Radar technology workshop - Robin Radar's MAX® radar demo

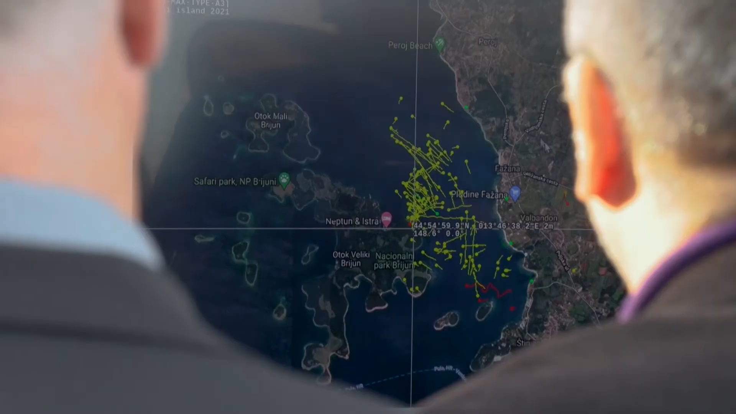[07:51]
bird tracks are just really straight and what you can see about the sea